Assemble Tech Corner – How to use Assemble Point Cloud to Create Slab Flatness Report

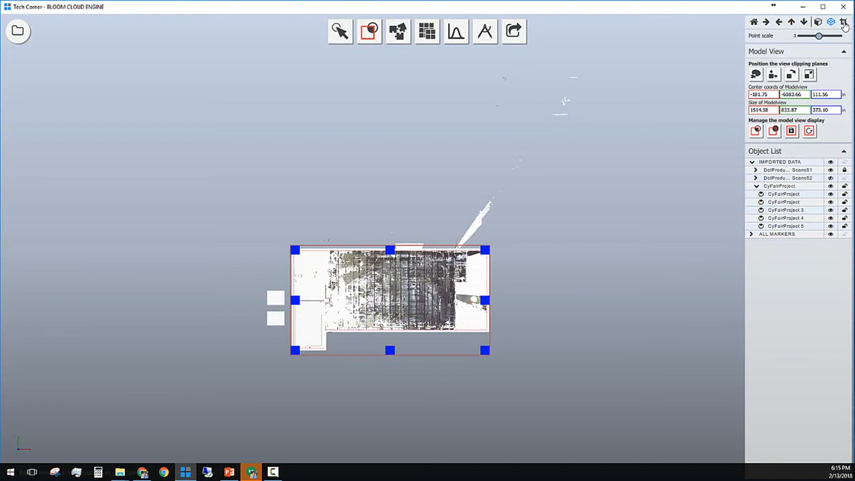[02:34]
So I'm removing the ceiling to be able to see the inside of the project.
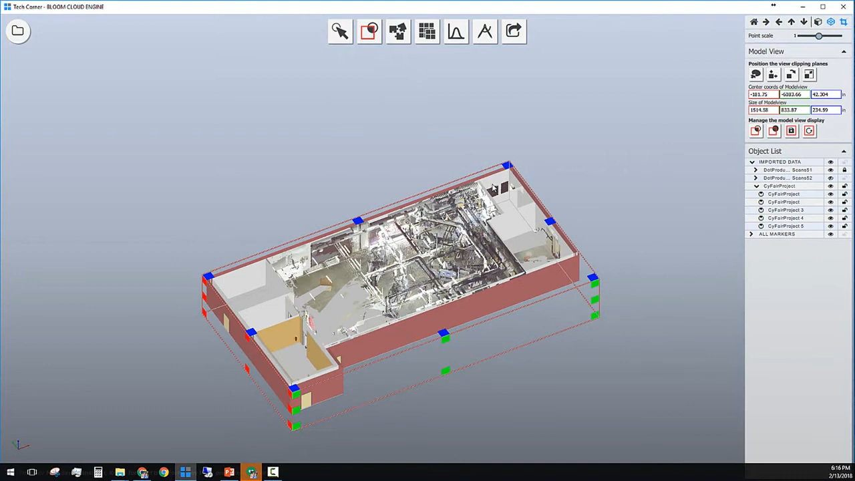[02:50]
You can also change your view from orthographic to perspective.
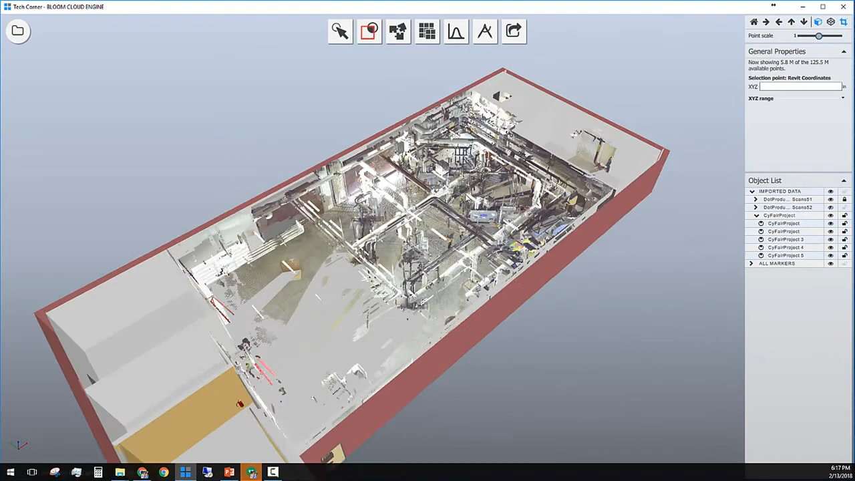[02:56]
This project is from inside a high school central plant and was
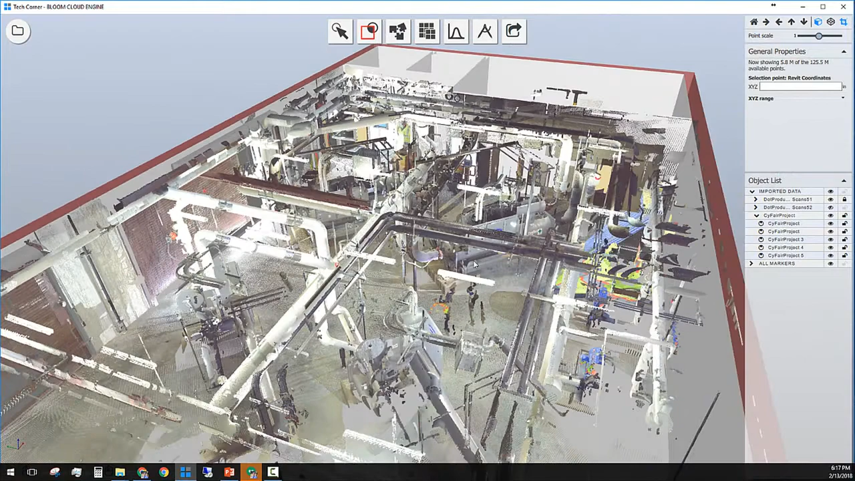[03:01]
scanned with ferrous scanner with RGB value. You can always change the view mode to walking mode and go inside this project and walk around the site as well.
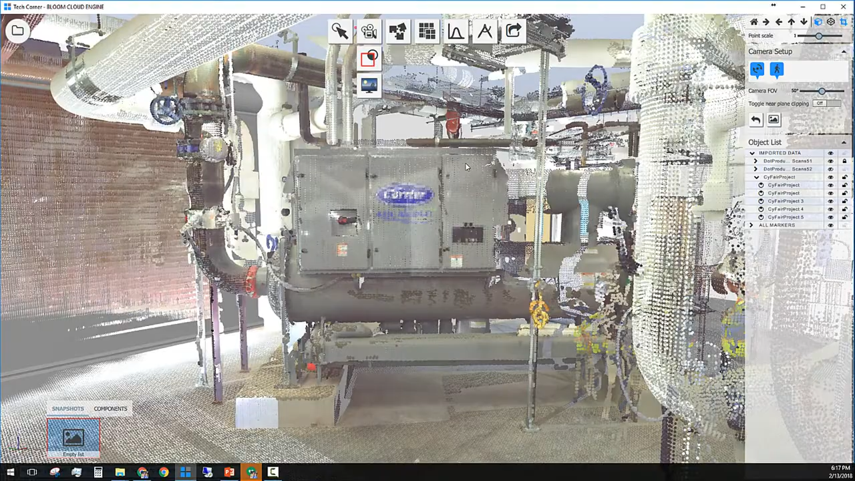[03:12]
Let's go back to the overall view and save this model of view for a later use.
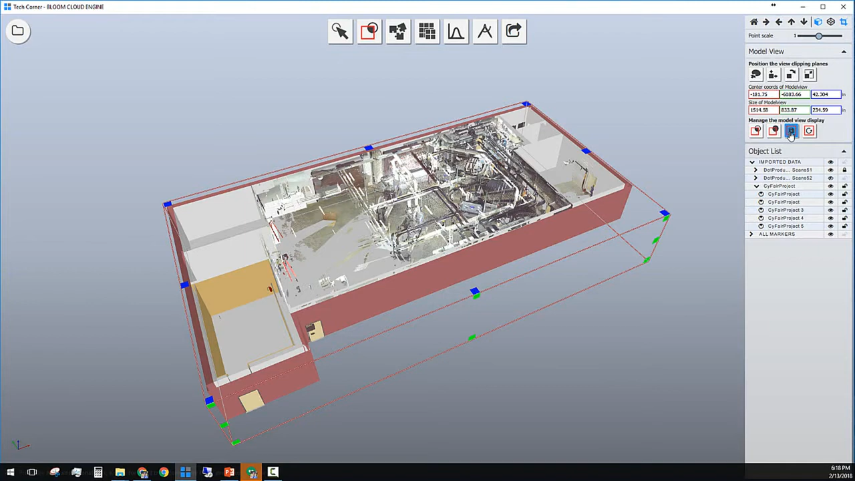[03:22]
To do that we need to click on the Save icon and give this new layer a name. I'm going to call this layer No Ceiling and click on Enter.
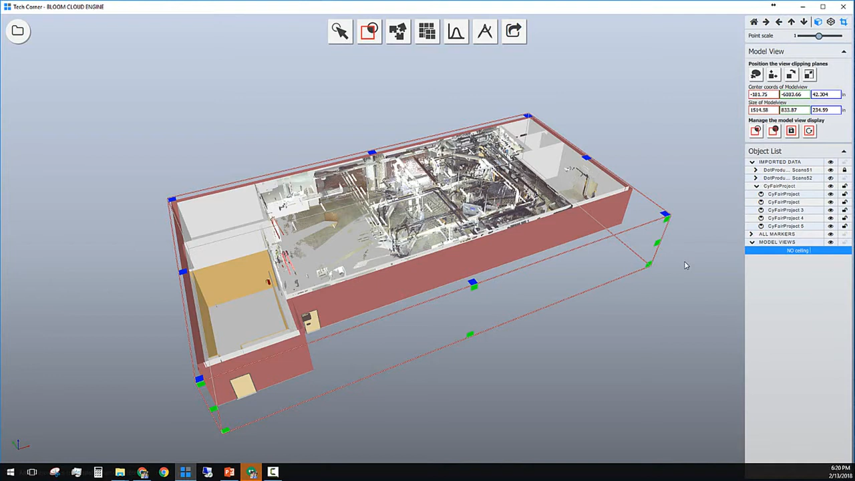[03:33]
Next step I'm going to create a new Boundary Box just surrounding the floor or the slab and save that model view as well.
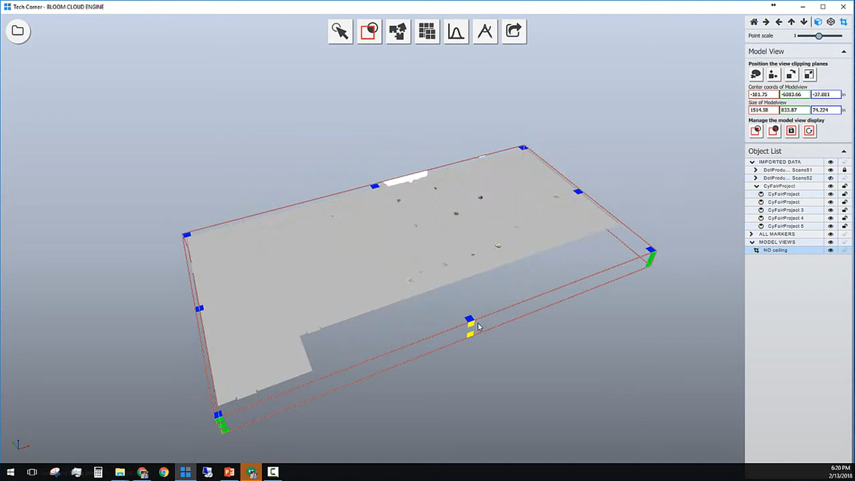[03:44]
After the final adjustment on the right hand side click on Save.
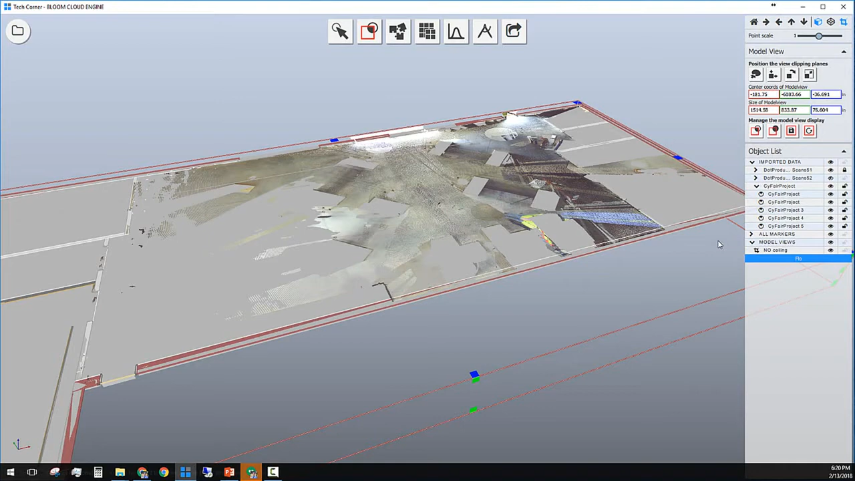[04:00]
Give this layer a proper name and hit Enter to save the name. Also use this point to create a completely separate layer just for the floor. You can do that so by going to optimize layer on the point cloud management tool and create an optimized node based on this model view. After the calculation a new object tree will be added to the list called optimized data. At this point we are only looking at the
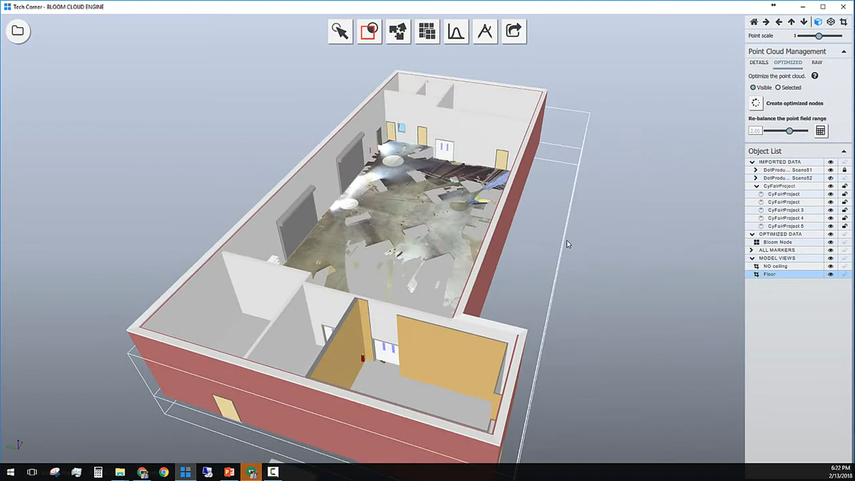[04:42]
optimized data and I can remove my boundary box and have an overview of the project with my floor layer activated. Okay, let me fold the raw scan data and rename the optimized layer and give it a name like Slab. That's done. Great. Now to bring back the original scan data I can simply click on that layer. I click on the scan center that I need to bring back.
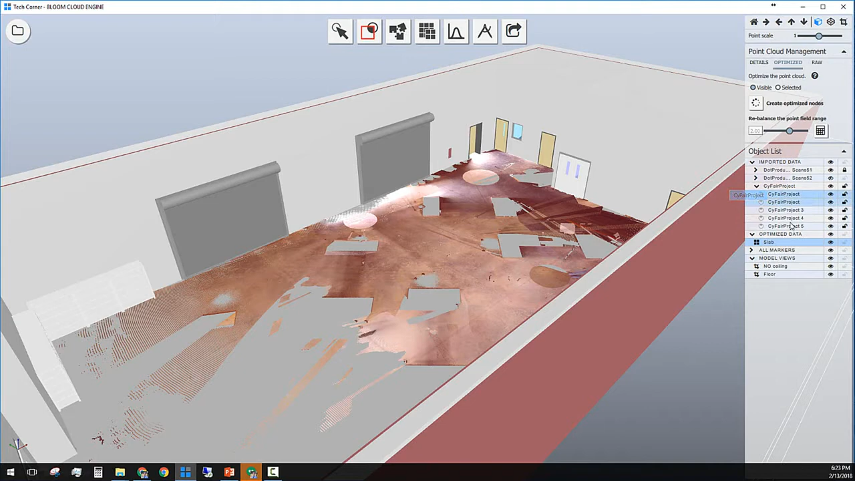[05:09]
Right click. Now to bring back the original scan data I can simply click on that layer. I click on the scan center that I need to bring back. Right click. And then click on reload. This will bring back all my bra points into the project.
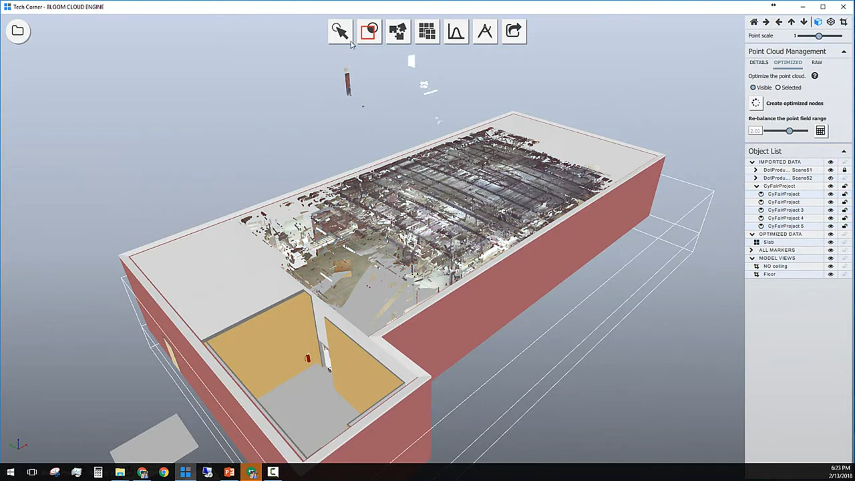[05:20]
If you need to go back to any saved model view just simply click on those layer. Right click and set the model view. Now let's organize our object list. I can double click on each layer and give it a new name. I want to rename the MEP model and give it a proper name. Also I will rename the architectural model name.
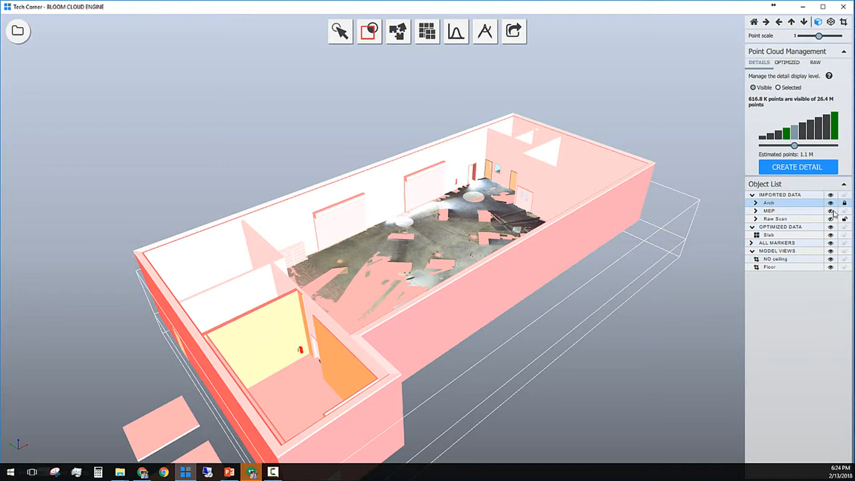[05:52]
And I can also group those CAD model into the same group as well. So select those three right click and click on group under. Now I'll give the new group a name called CAD. So underneath the CAD layer I have two model which one is MEP and the other one is architectural.
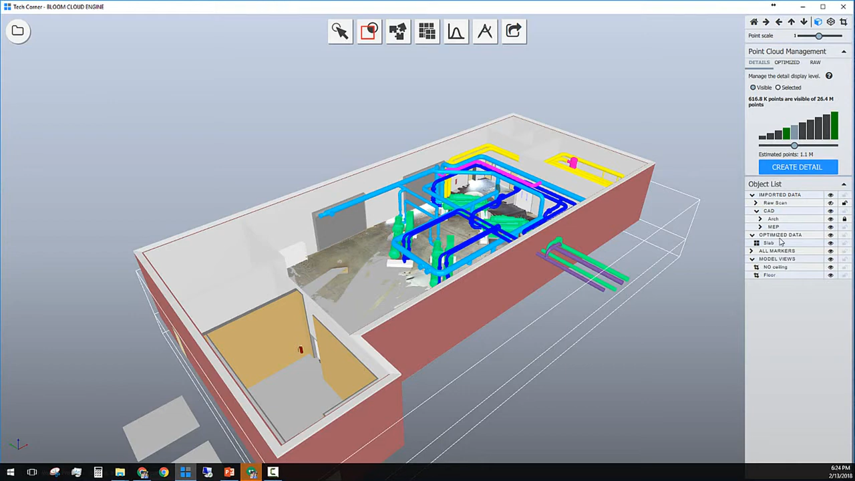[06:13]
And you can hide them either individually or the whole group. Now we are ready to create deviation report. I'm limiting my view to the floor. Get into deviation report. And at this point.
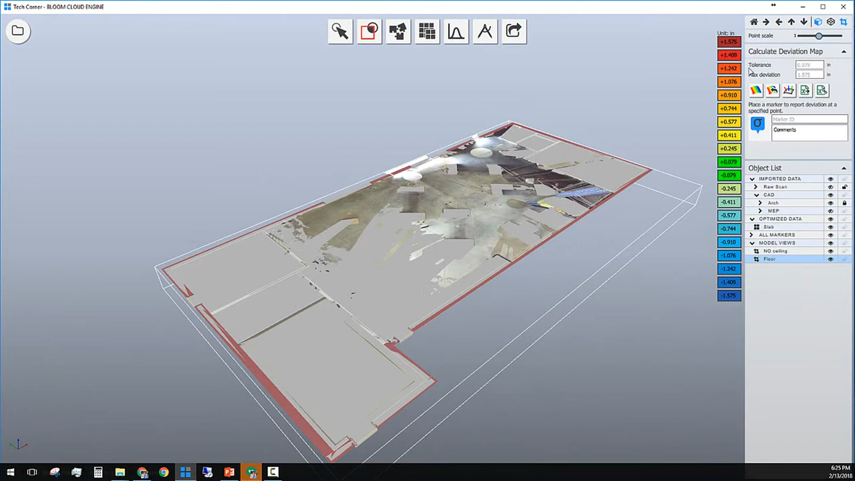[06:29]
And at this point I need to set the tolerance and maximum deviation for this specific floor. The next step would be selecting the layer that you need to run the calculation on top.
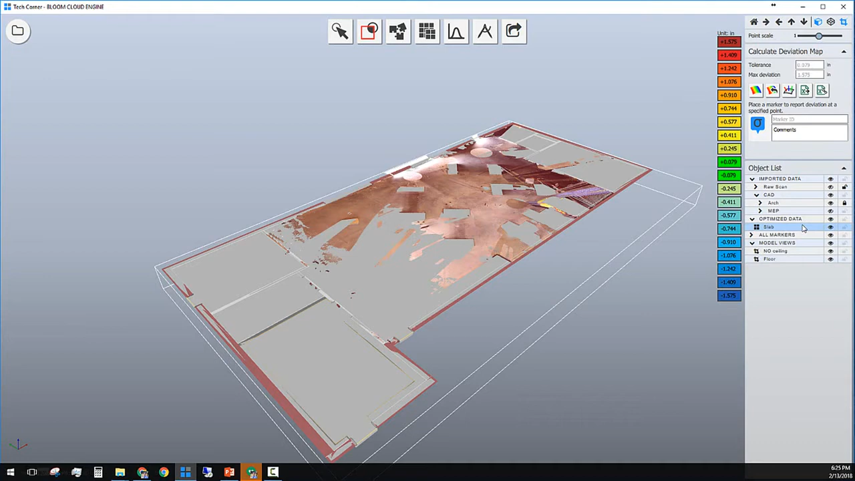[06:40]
And then click on the calculate bottom. This will automatically create a heat map on top of the floor that shows the deviation.
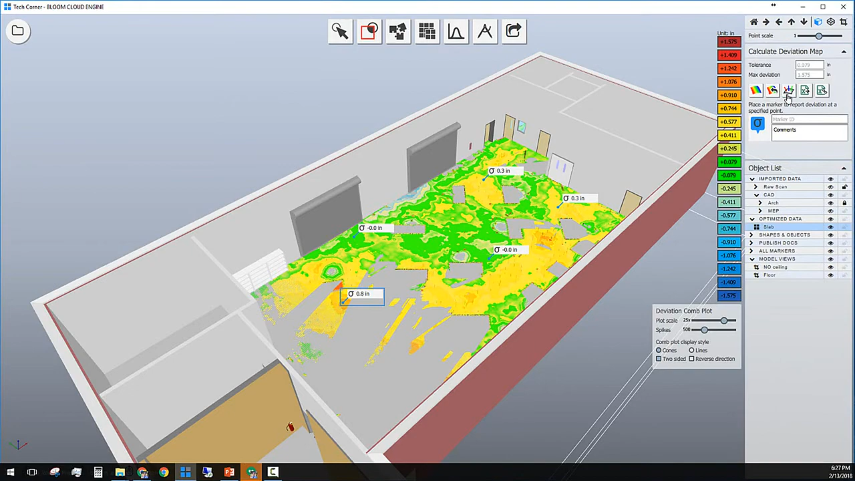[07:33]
And publish an Excel report after this. This looks good. The third icon in the deviation tool will create cone plots as a methodology solution to show deviation as well.
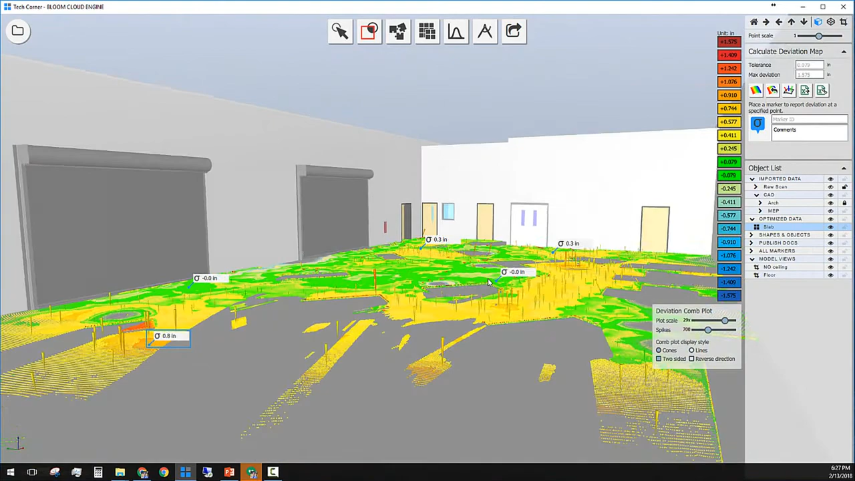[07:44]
You have different settings to set your preferences on how you want to show those cones or line and publish them along with your report as well. Next I'm creating an Excel document that shows each point on top of the
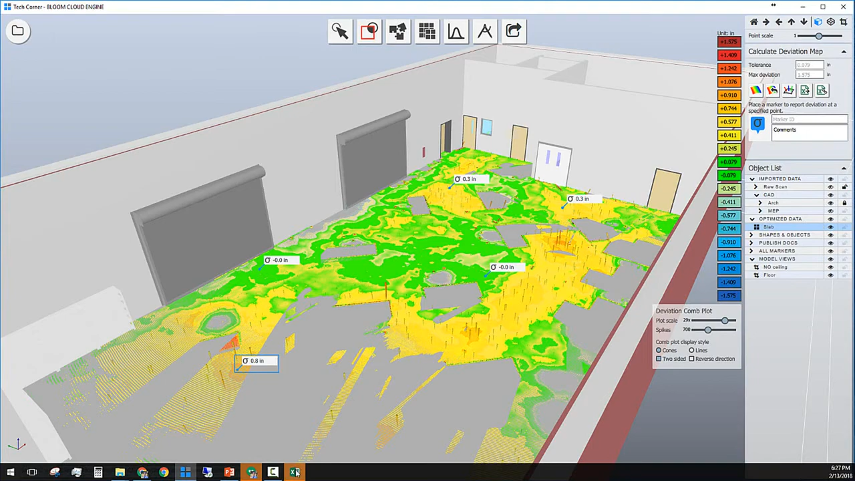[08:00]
point cloud data and also the model geometry and the deviation between those two.